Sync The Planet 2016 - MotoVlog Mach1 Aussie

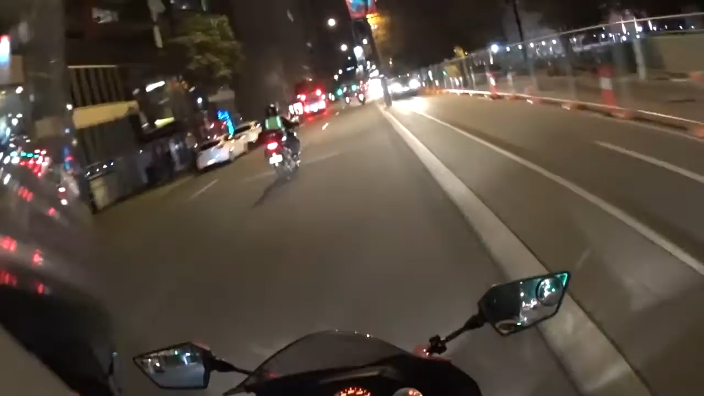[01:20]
yeah just had now for a bit of a wander with the guys through the city it's quite a quite a nice night actually it rained earlier today but it's not too bad now the roads are dried up not too cold so yeah got a few fellow vloggers outside of Fujitsu, Boylwurst Royal a couple of their mates just going over the ridge now heading towards what used to be the Bursa Casinos now the Crown Casino
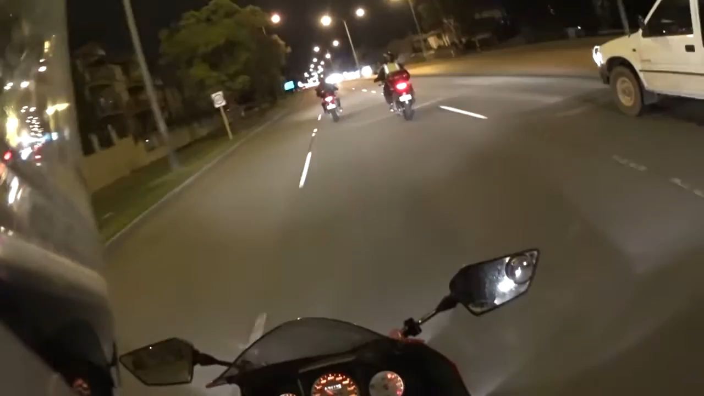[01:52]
yeah haven't done a whole lot of motor vlogging lately just been working a fair bit over in Melbourne and just because it's winter not that it gets too bad over in Perth it's pretty good most of the time as you saw on my ride last week down to Mandurah pretty good weather still in the middle of winter but you know out on the bikes a more of a summer thing in my opinion enjoy it more
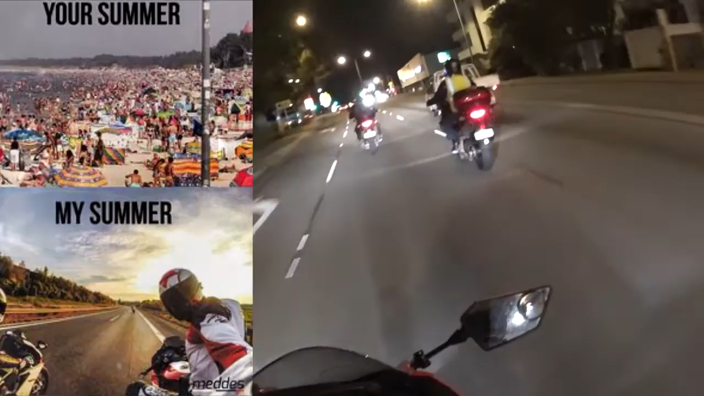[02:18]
so yeah it looks like our side of Fujitsu runs the same kind of camera as I do the Sony action cam
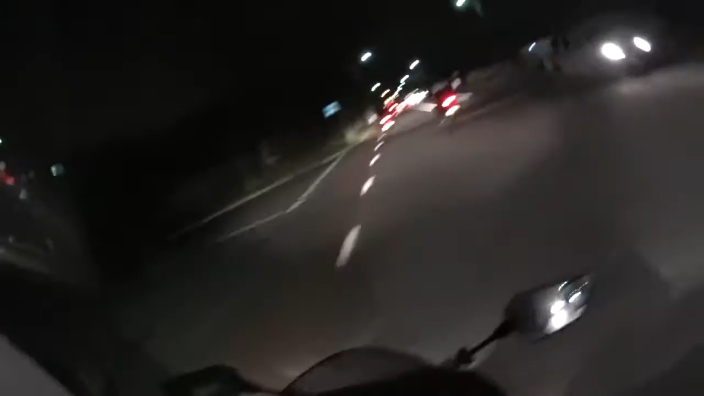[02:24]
looks like he's got the skeleton case mount and that for it I wasn't so keen on them because it still sticks out quite a quite a fair way I just went there quick a nasty old 3M dual lock easy to whip on and off just coming up on the south side foreshore nice view of the city here all lit up